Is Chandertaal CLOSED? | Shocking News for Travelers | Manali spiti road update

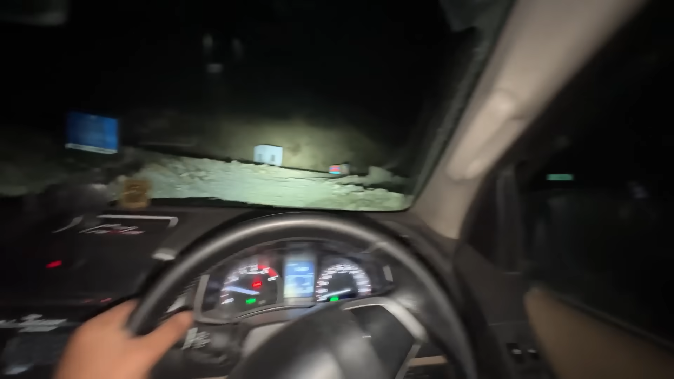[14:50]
फाइनली मेन रोड देख के इतनी खुशी हुई ना बता नहीं सकता हूँ आपको मैं, फाइनली मेन रोड आ गया है यार। एक बात तो जीजू, किसी को परमिट नहीं है ना, हम स्पीति से आ रहे हैं ना, यहाँ से लेफ्ट टर्न ले लूंगा, किसको पता चलेगा है ना?